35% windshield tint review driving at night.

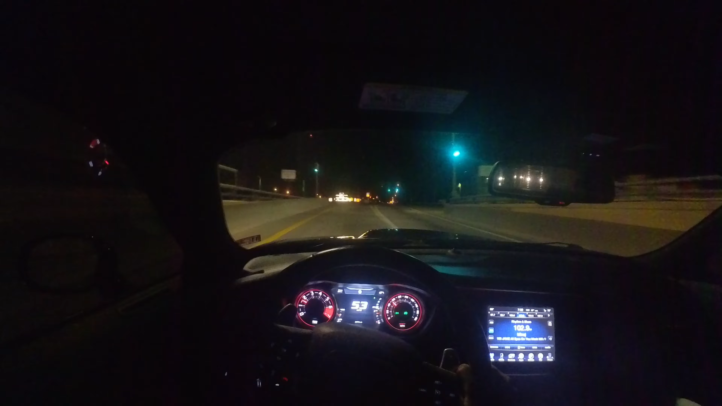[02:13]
and as you can see pretty good. Now the side window is a little dark, but I don't think that's bothering nobody. Honestly, I can see perfectly fine. And so yeah, man, if you're really on the fence about getting your car tinted, you don't know what percentage to go, as you see here, man, we good. I can see everything. Like, I saw all that stuff. Oh, you can't see at night. Maybe you wear glasses, you know, it might bother you, but if you don't, you should be good.